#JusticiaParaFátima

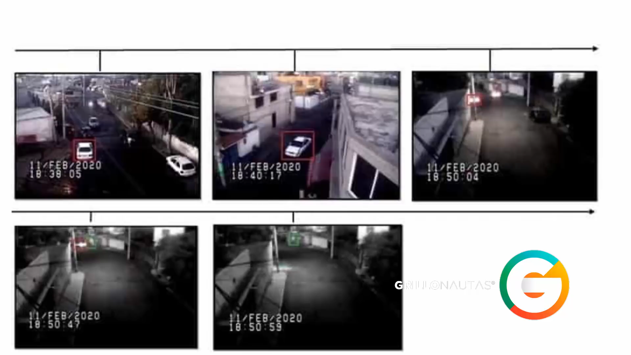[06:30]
en la colonia Nativitas, Alcaldía Xochimilco, hasta llegar a la calle Camino Ancho para ingresar a un domicilio. Como parte de las indagatorias, agentes de la Policía de Investigación cumplimentaron una orden de cateo en ese inmueble ubicado en la Alcaldía Xochimilco.